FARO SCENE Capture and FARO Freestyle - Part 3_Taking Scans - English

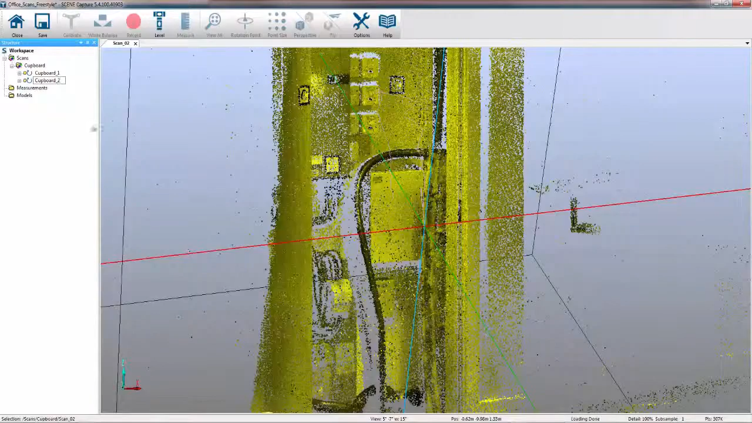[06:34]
underscore one and then this one here to be cupboard underscore two. I've now got both scans underneath their own cluster. In doing this as well it means that I can treat both these scans separately when it comes to registration. To aid the registration what you can see on the screen straight away is that I've placed several markers in the environment and the system because I had the detect marker option turned on has automatically picked up those markers which when I then go into the registration
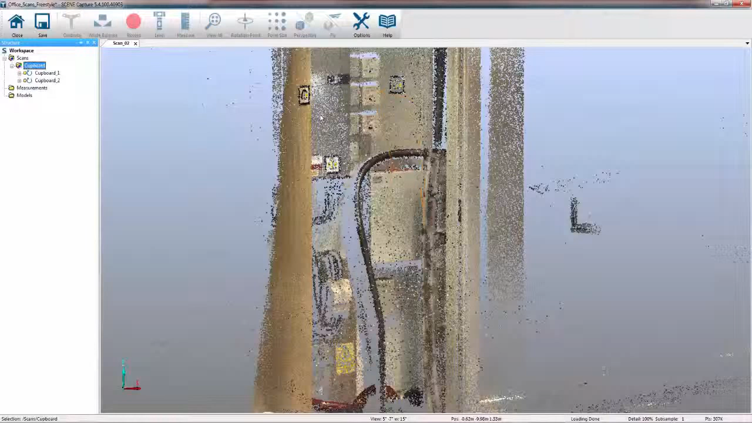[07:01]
process it should pick those up and make the registration process a lot easier.
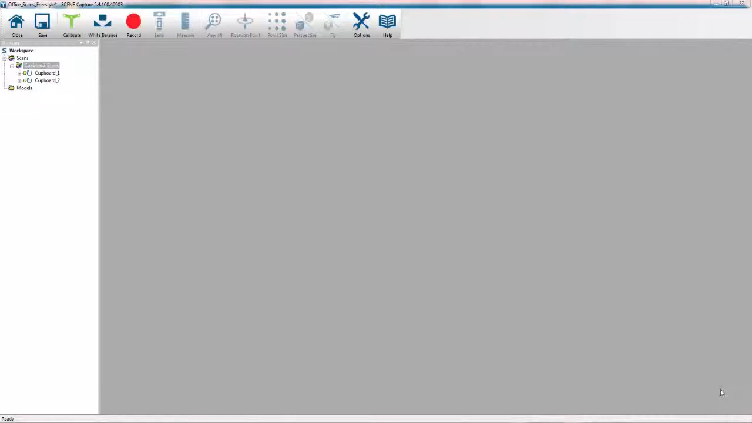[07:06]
In the room I've also got another subject that I'd like to scan. All I'm going to do is press the button on the freestyle again.
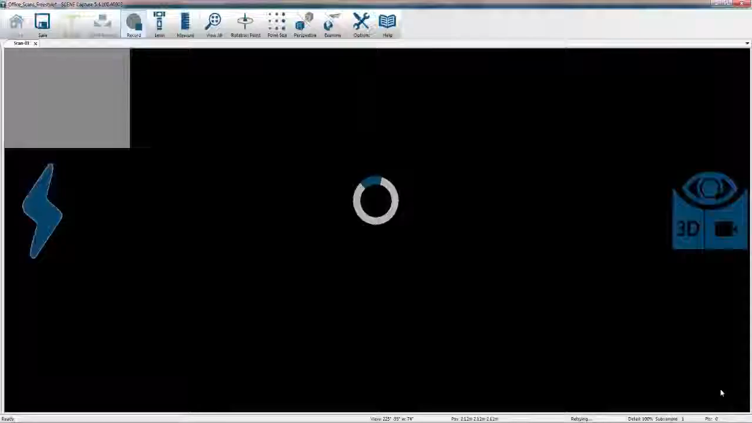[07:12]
This will initialize the sensor and straight away we're into scan mode.
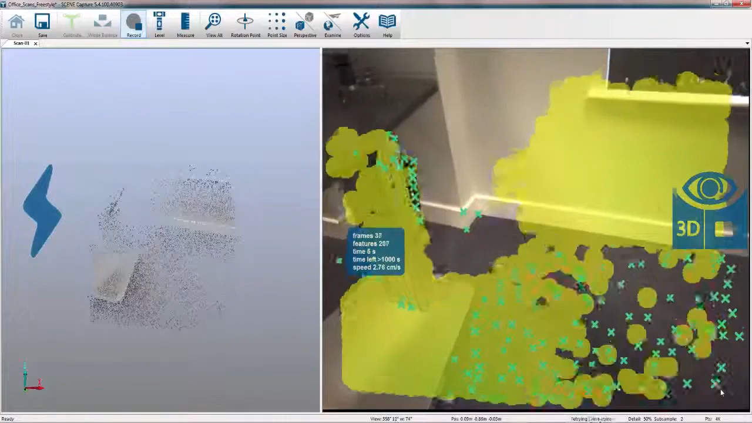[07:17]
So I'm just going to move up and collect a couple of targets first which will aid in my registration
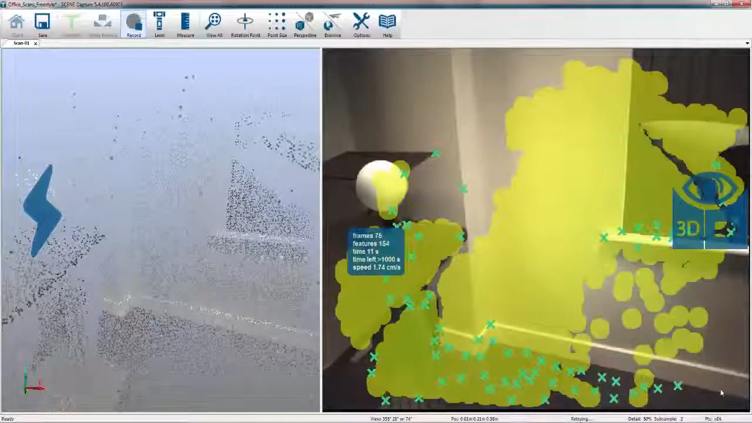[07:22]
and then move across the subject which as you can see is a fighter jet.
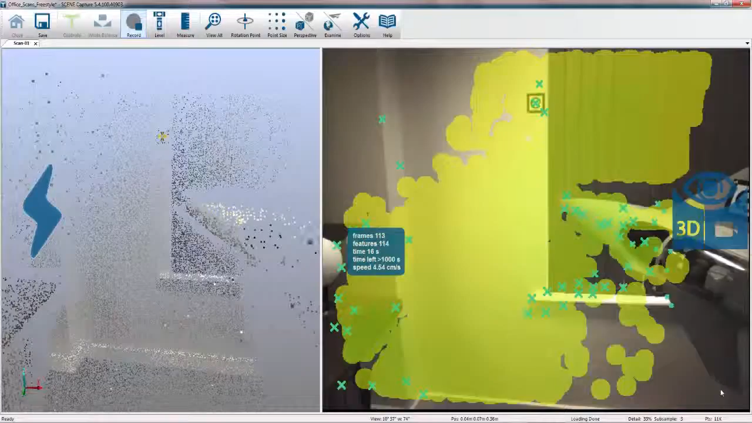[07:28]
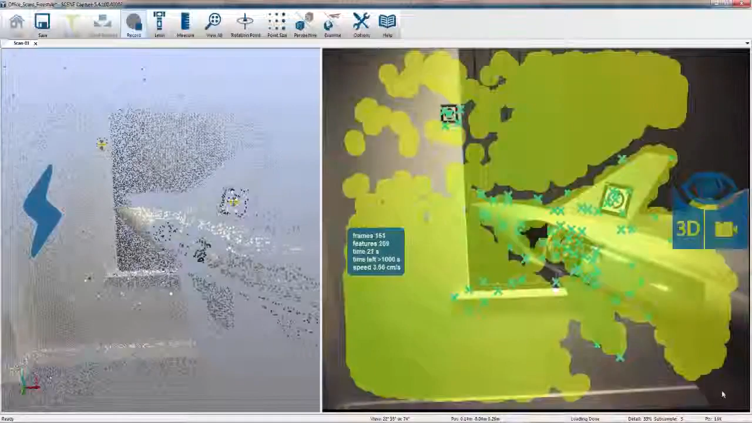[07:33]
As I move across you can see that it's automatically picking up some of the markers that I've placed.
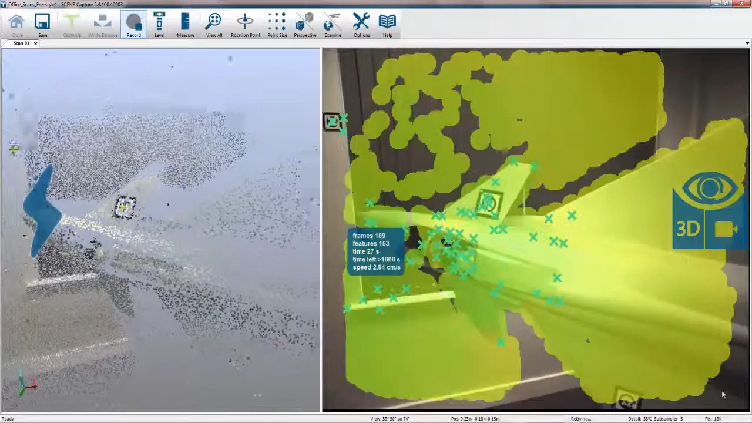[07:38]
This will allow me to get a little bit more detail which I probably couldn't get with a focus scanner because I'd have to do multiple locations.
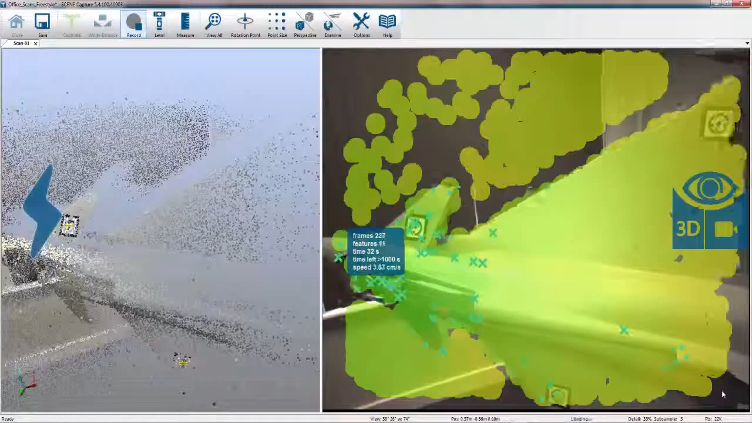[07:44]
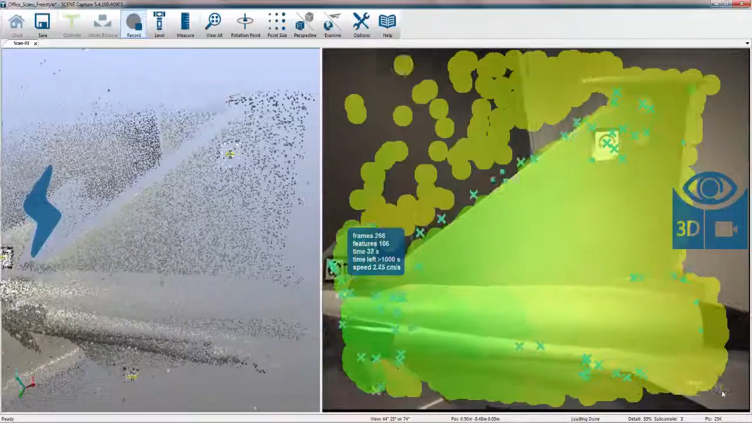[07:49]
But all I'm going to do is move slowly across the surface
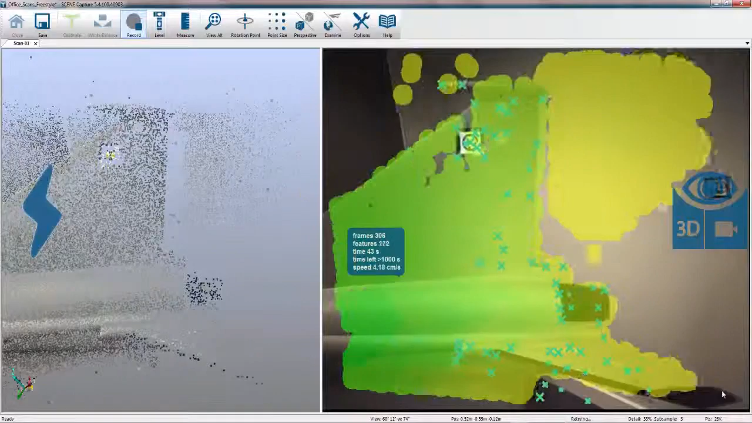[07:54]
and then keep an eye that I'm picking up my markers on the right hand side.
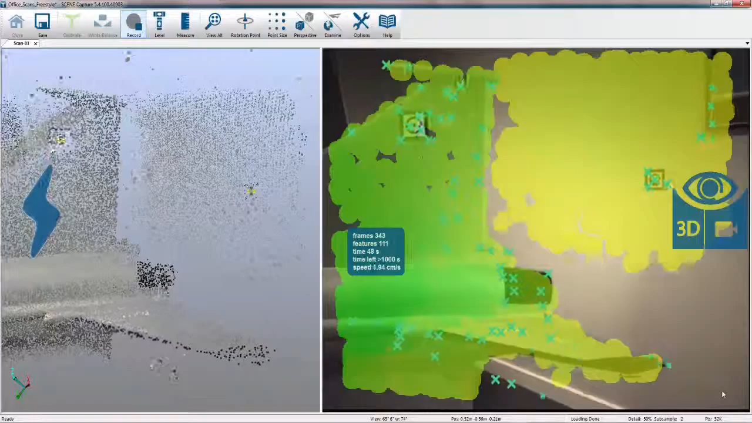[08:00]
So again what I'm going to do is a couple of scans press the stop button.
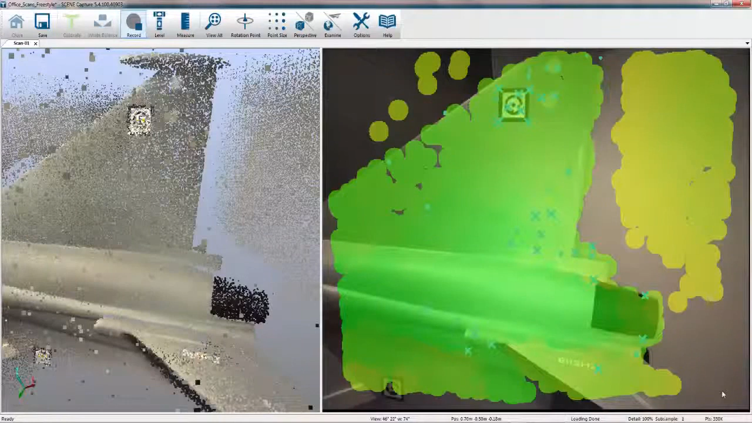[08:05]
Again the system will save the frames and it will create scan number one over on the left hand side.
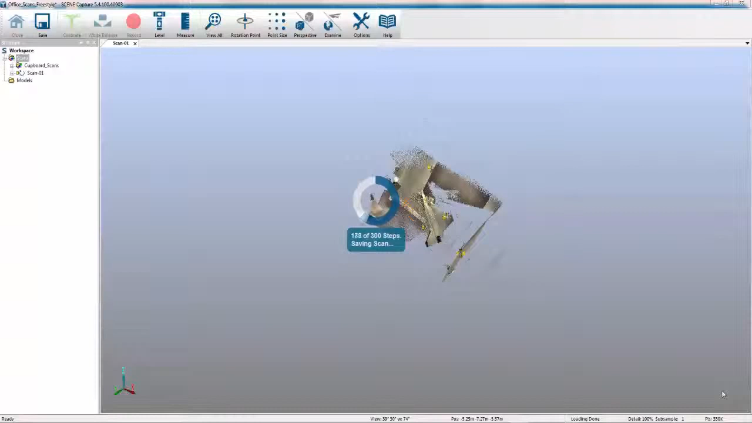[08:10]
As you can see because I've renamed the cupboard scans it's automatically created another scan number one.
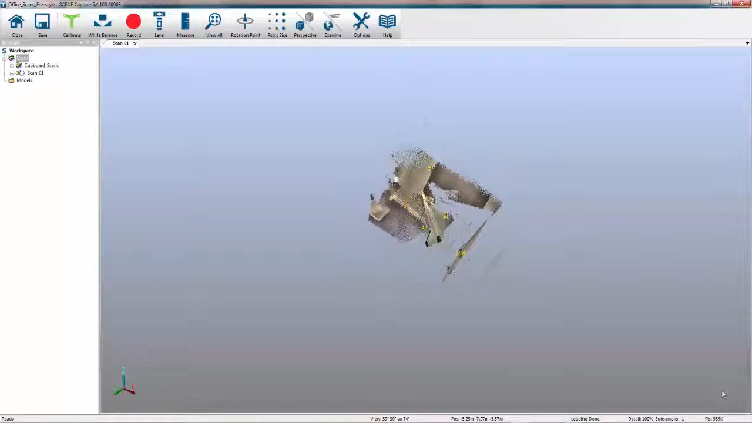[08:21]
Again now I've got that side covered I'm just going to pick up on the wall over here pick up the marker
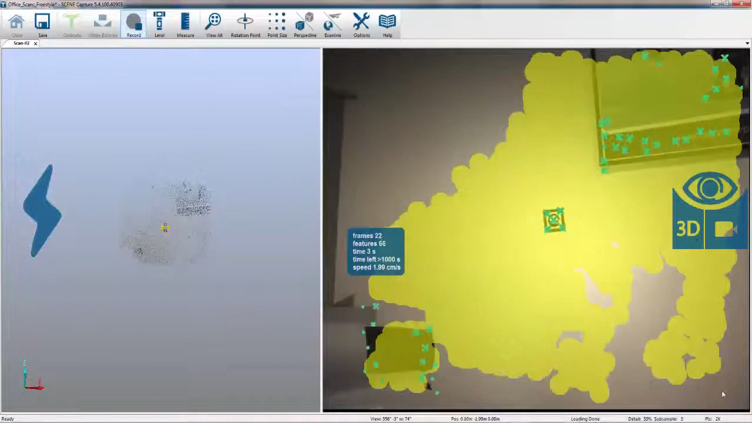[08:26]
pick up the marker on the top.
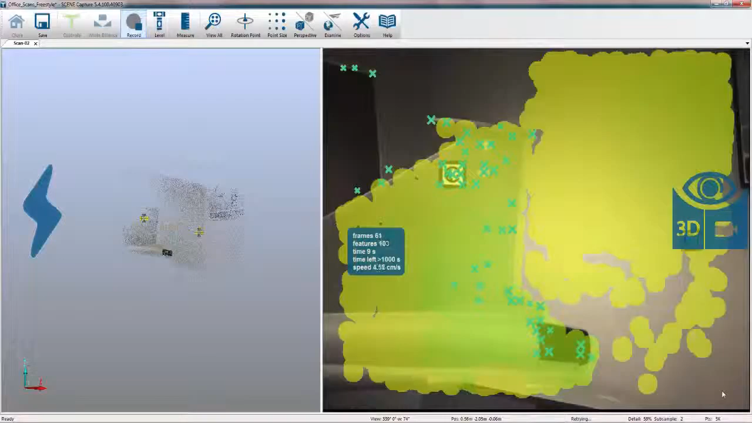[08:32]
Now we don't have to use markers I don't have to use targets. All this will become apparent when we go into scene
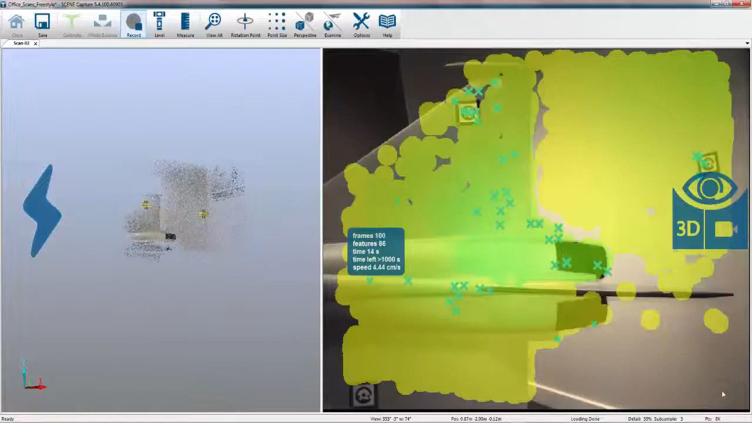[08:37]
process but for the purposes of this they're just static based markers that
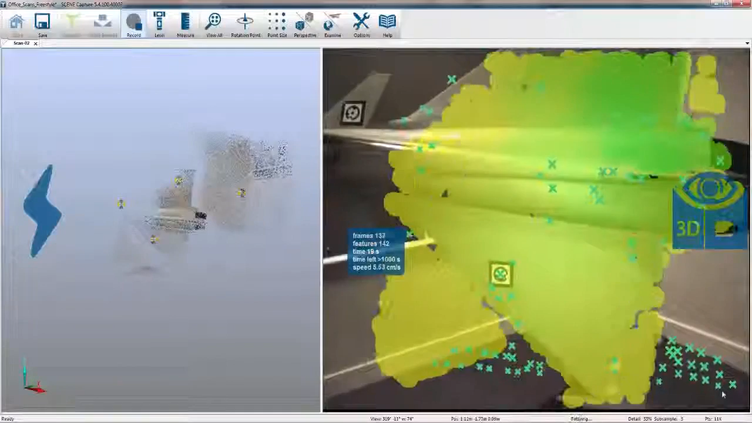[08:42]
are non-adhesive but capture onto the surface and just make the process of registration a lot easier.
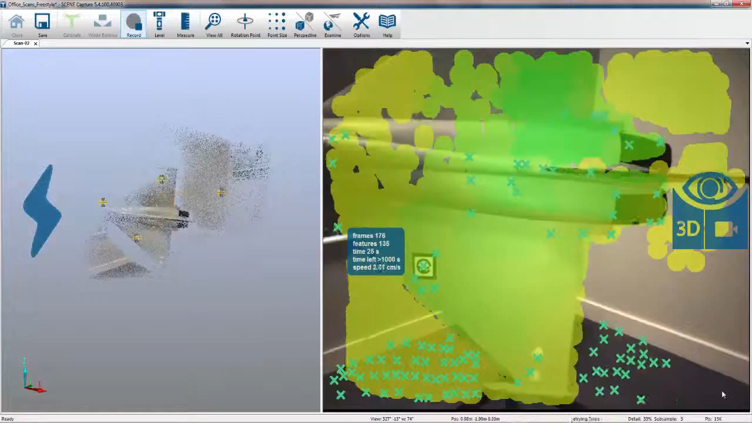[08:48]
Again just move consistently over the area
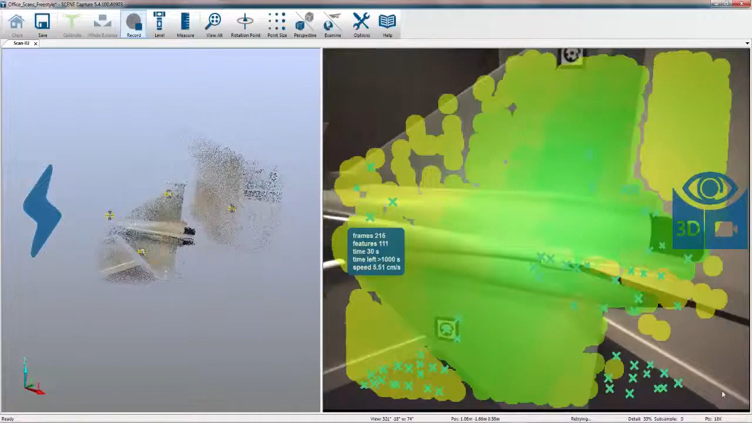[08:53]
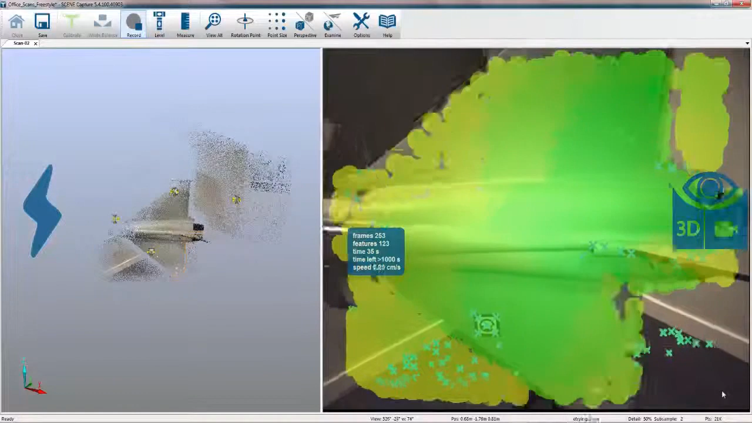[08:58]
just to pick up all the data that I potentially missed on the first scan and then press the stop button again.
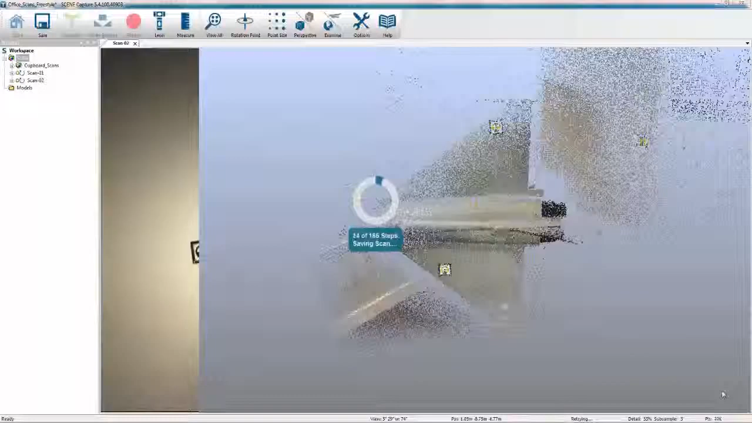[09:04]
Again before we move on to another scan what we can do is set the rotation point on the screen
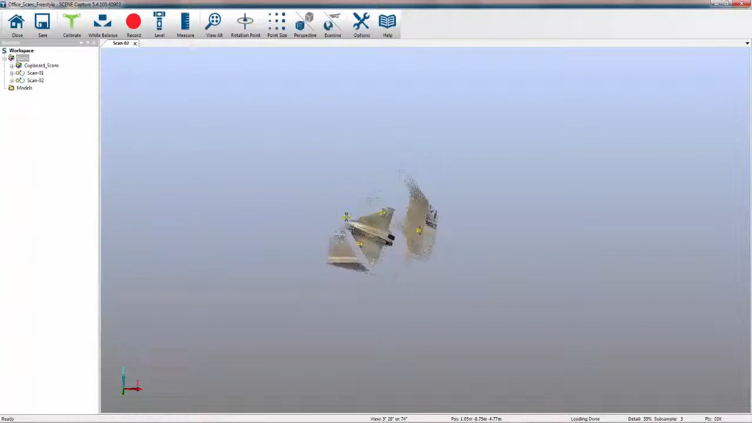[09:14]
zoom in set a level on the floor make sure we've got all the data captured that we needed to
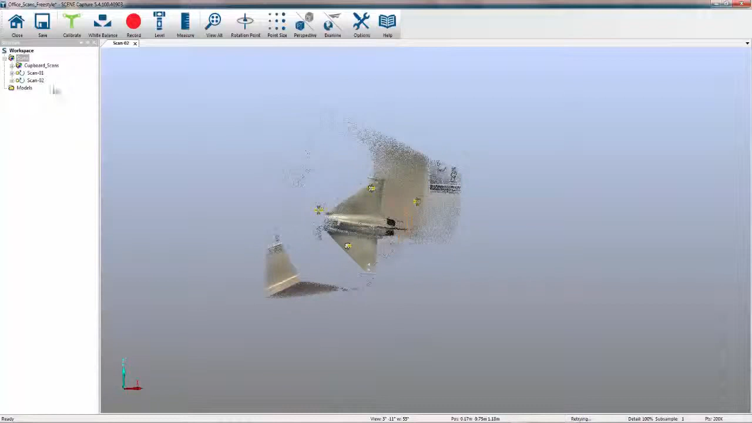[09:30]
because I'm in scan two here I'm actually going to rename it and call it plane two
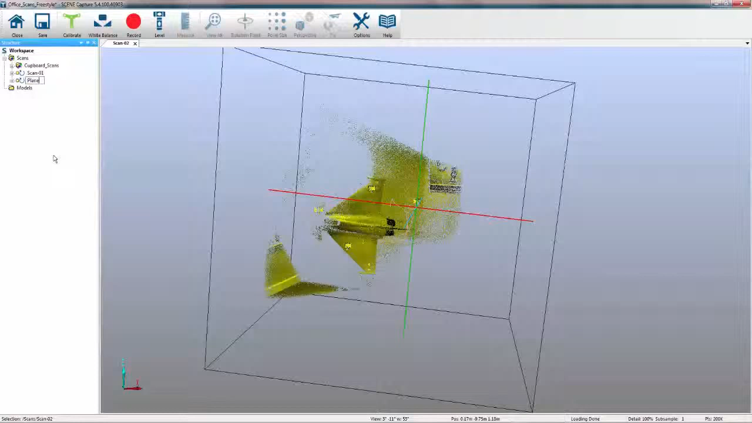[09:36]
and then we'll check scan one
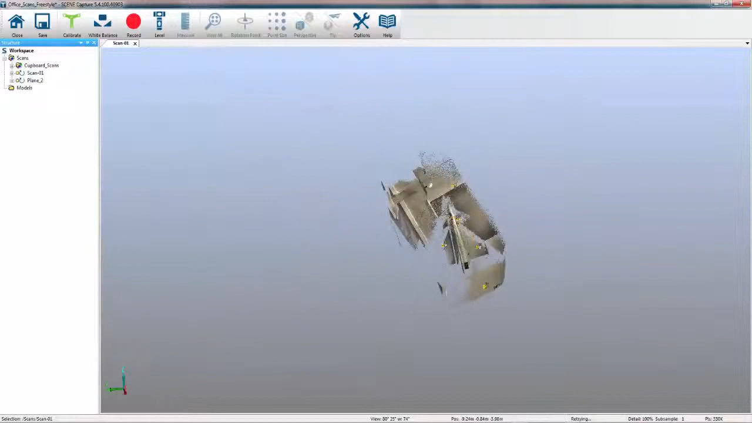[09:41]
again click on the screen click the rotation point again rename